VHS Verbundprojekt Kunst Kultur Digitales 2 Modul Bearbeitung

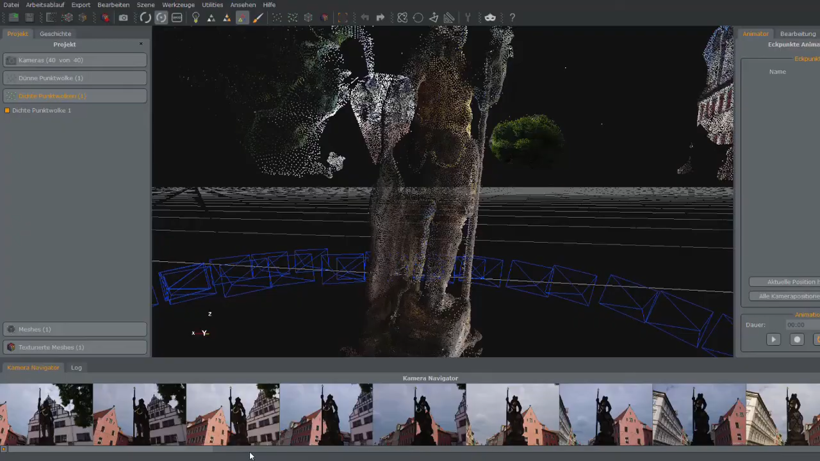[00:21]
Das Programm hat erkannt, wo der Fotograf gestanden hat, dargestellt an den blauen Quadraten.
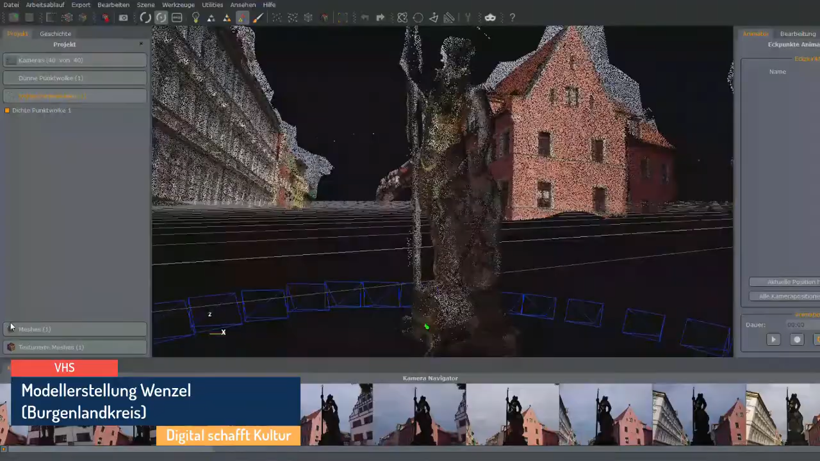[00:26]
Es wurden insgesamt 40 Fotos berücksichtigt und das alles kostenfrei umgesetzt in einem Open-Source-Programm.
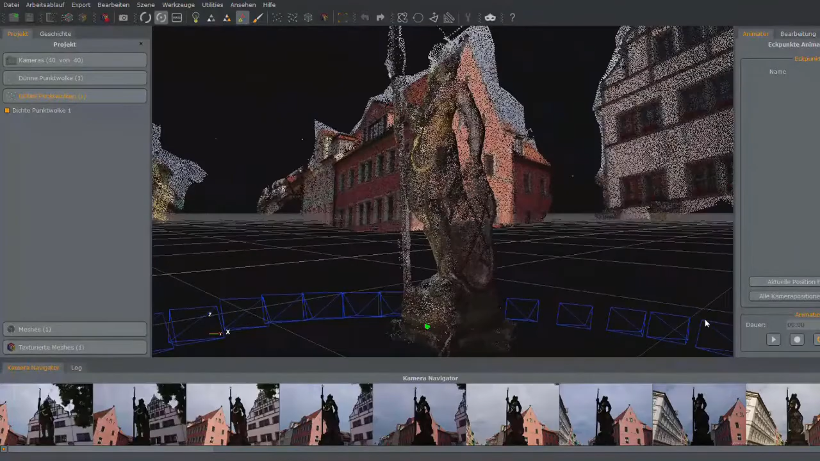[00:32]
Diese dichten Punkte werden nun miteinander verbunden zu einem Gittergewebe, einem sogenannten Mesh.
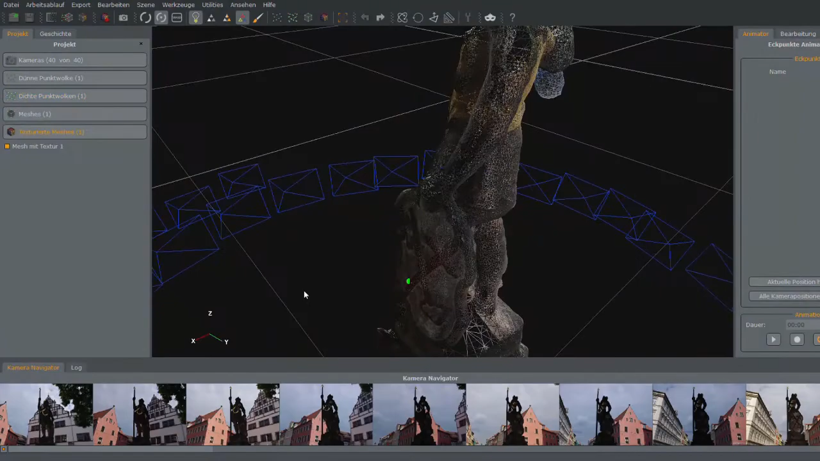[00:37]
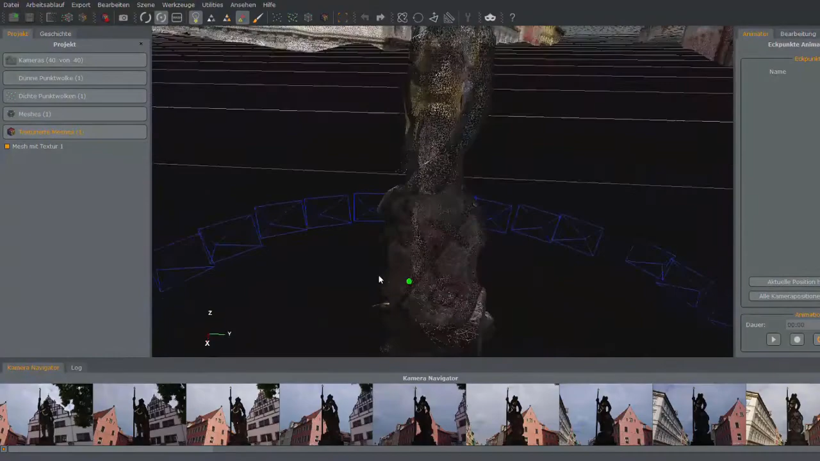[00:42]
Je dichter das Gitternetz ist, desto genauer kann die Oberfläche dargestellt werden.
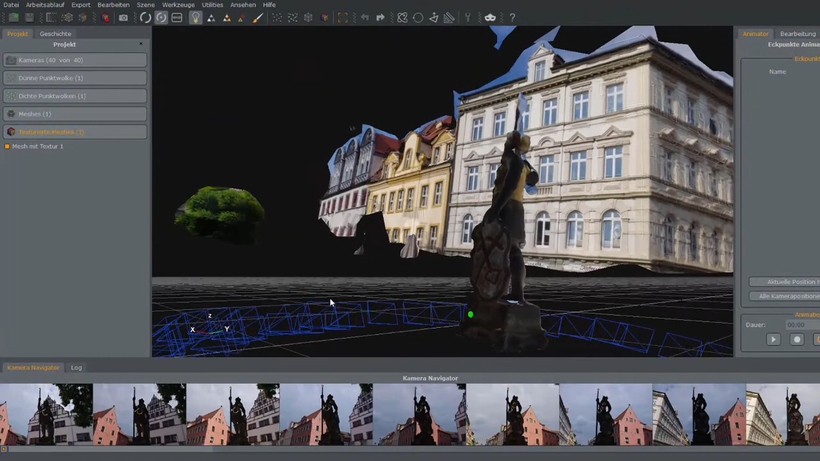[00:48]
Abschließend wird nun dieses Mesh mit einer Fototextur versehen, um es anschaulicher zu machen.
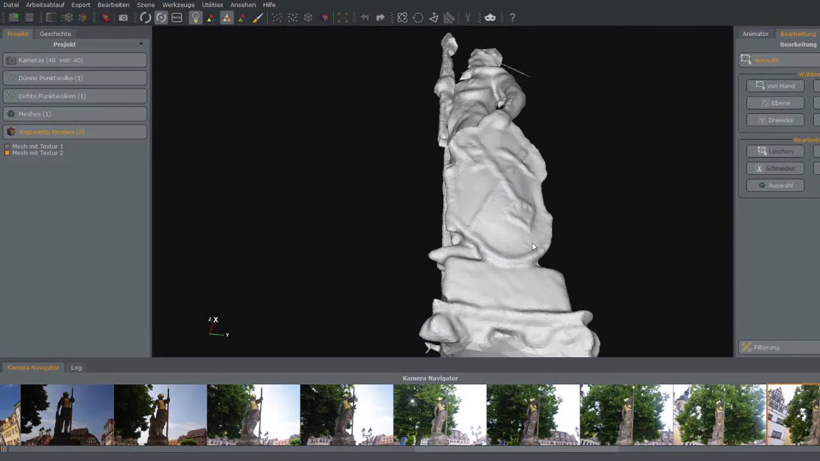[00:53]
Blendet man die Fototextur aus, ist die Oberfläche zu erkennen, so wie sie 3D gedruckt werden würde.
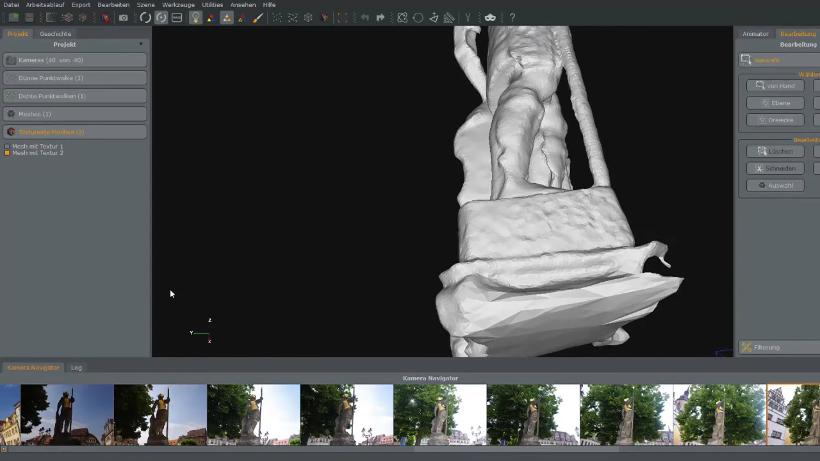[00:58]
Hier sieht man, dass an einigen Stellen noch geglättet und korrigiert werden muss. Bei der UTA von Nowbook wiederholen sich diese Arbeitsschritte.
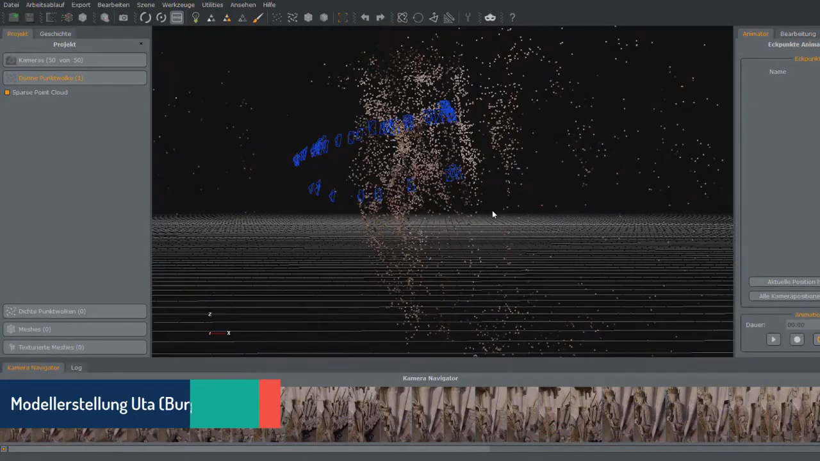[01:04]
Zuerst Erstellung einer dichten Punktewolke.
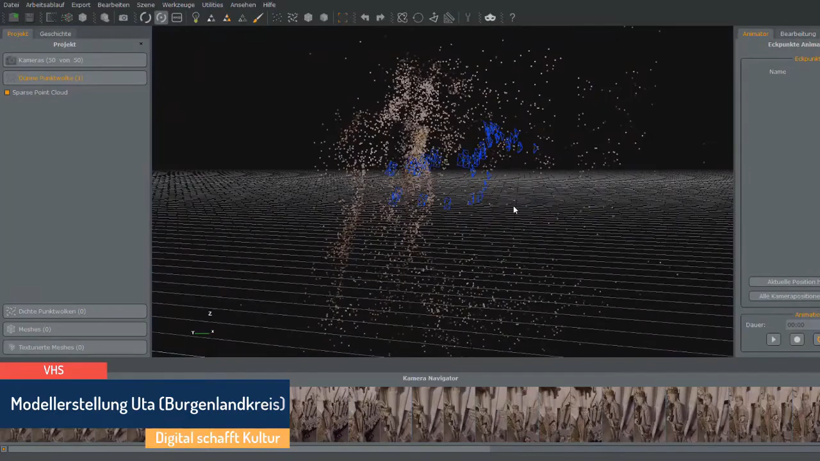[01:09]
Hier wurde auf zwei unterschiedlichen Höhen gescannt, um bessere Ergebnisse zu bekommen, wie die blauen Quadrate verdeutlichen.
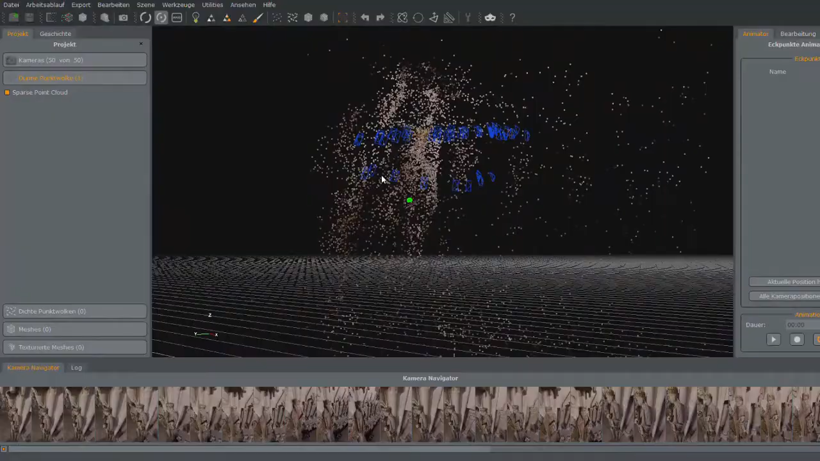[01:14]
Als zweiten Schritt werden auch hier die Punkte zu einem Gittergewebe verbunden, dem sogenannten Mesh.
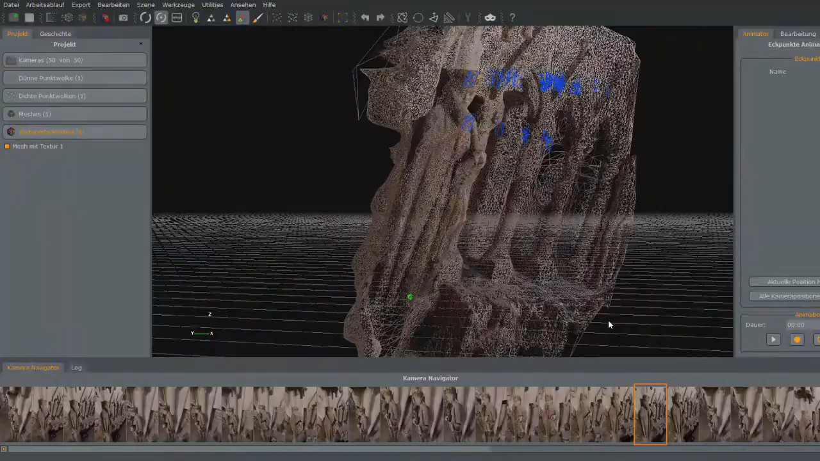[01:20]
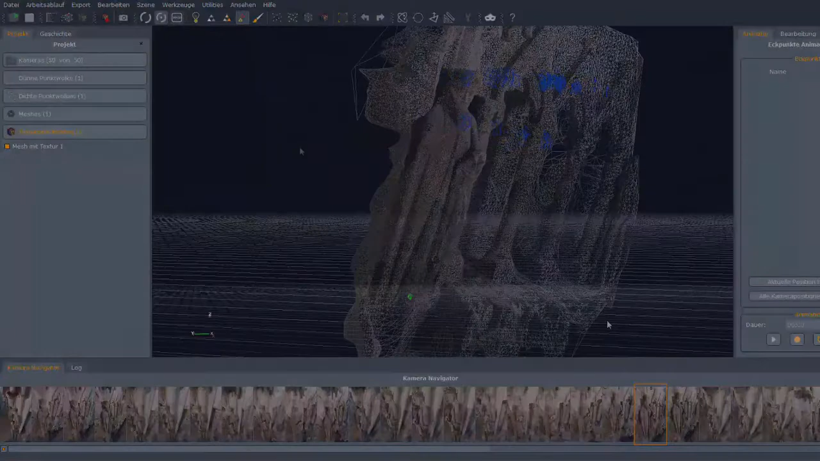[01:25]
Legt man nun noch die Textur über das Gittergewebe, ergibt sich ein überraschend hochwertiges Ergebnis.
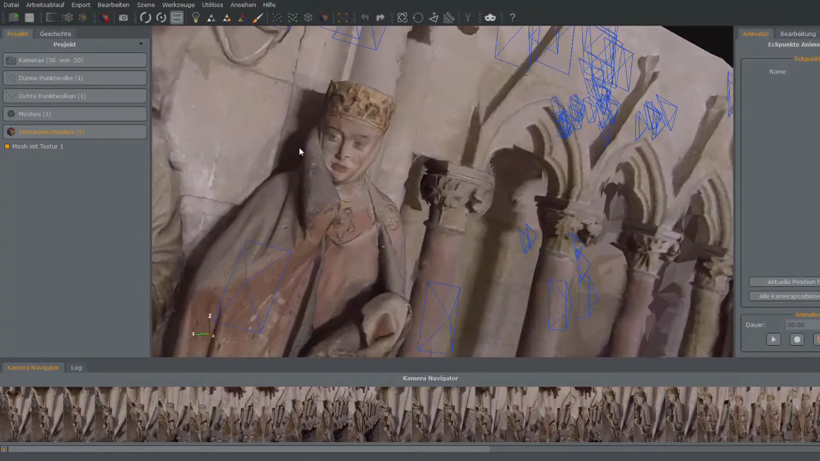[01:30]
Nun wurde die UTA von Nowbook noch von störendem Terrain, wie beistehenden Säulen,
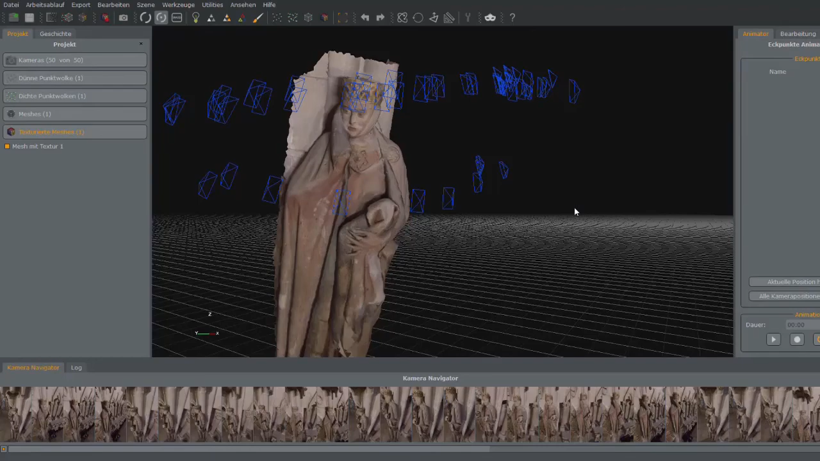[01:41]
gereinigt, um sie besser 3D druckbar zu machen.
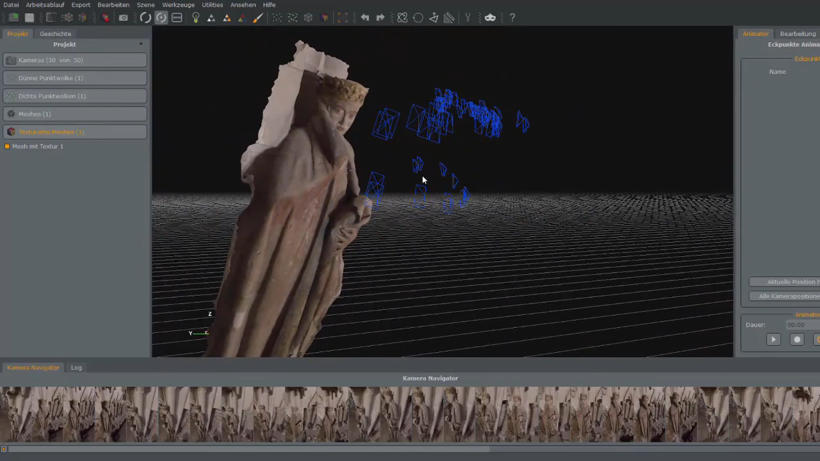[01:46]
Blendet man die Textur jedoch aus, so zeigt sich, dass an einigen Stellen, wie dem Faltenwurf, noch automatisiert geglättet werden muss.
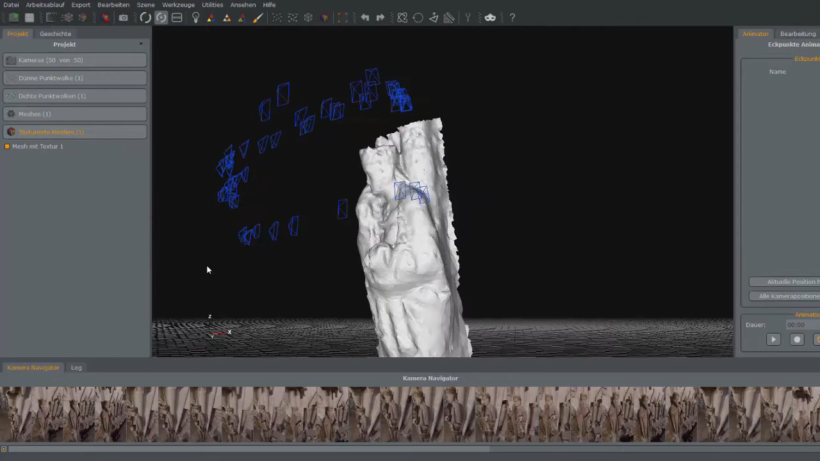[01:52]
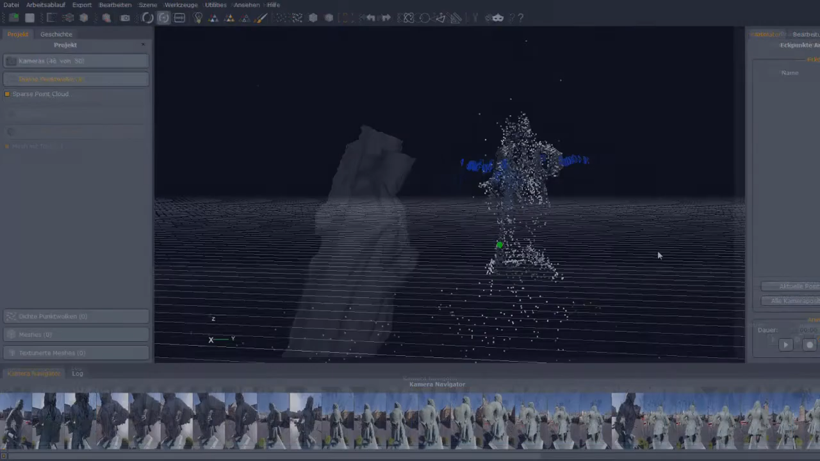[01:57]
Auch mit dem Händler aus Halle wurde zuerst mit den gemachten Fotos eine dichte Punktewolke herstellt.
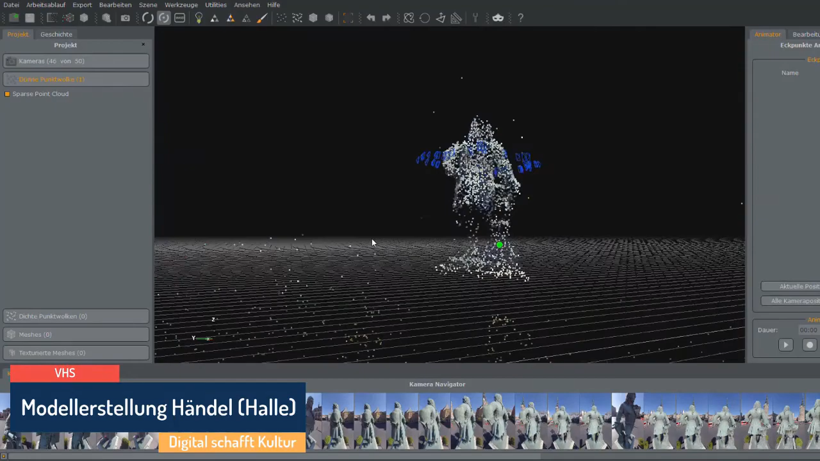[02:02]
Das sich aus der Wolke ergebene Gittergewebe, das Mesh,
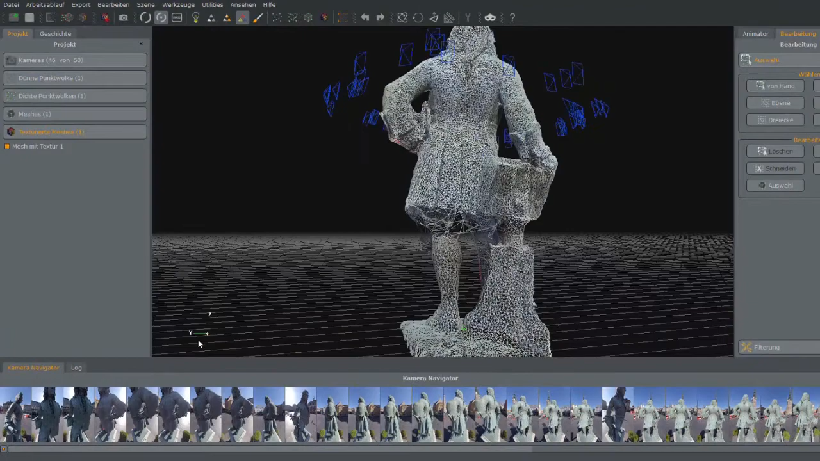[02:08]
war trotz geringer Fotoanzahl von 46 relativ eng.
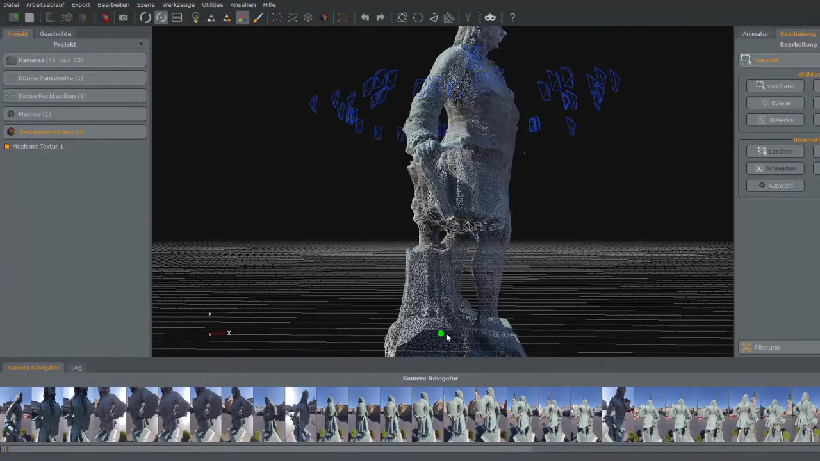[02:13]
Auch hier wieder betont, die Umsetzung kostenfrei in einem Open Source Programm. Die sich ergebende Hülle für den 3D-Druck war vor allem auf der Rückseite. Sehr gut gelungen.
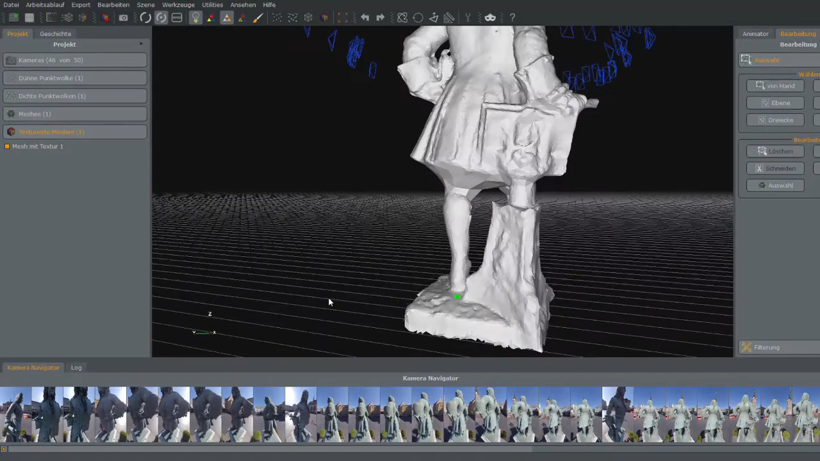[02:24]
Siehe Faltenwurf. Eine Folge der tiefer stehenden Sonne, die auf den Rücken der Statue schien.
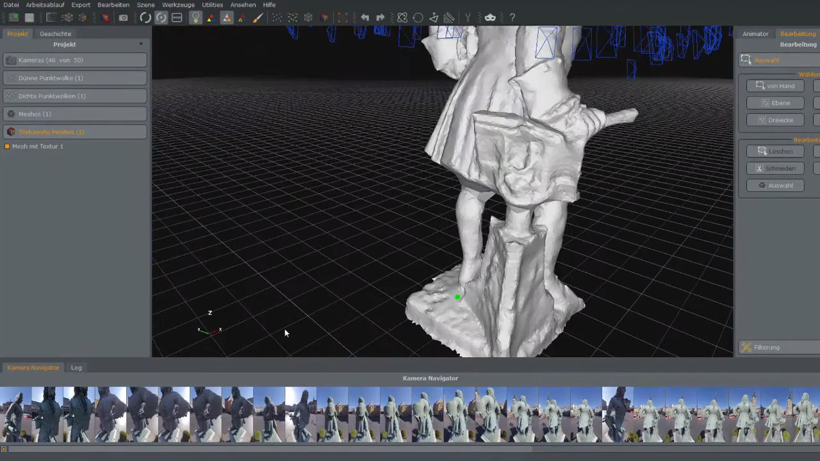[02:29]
Tipp bewölkter Himmel liefert gute Ergebnisse für alle Seiten einer Statue.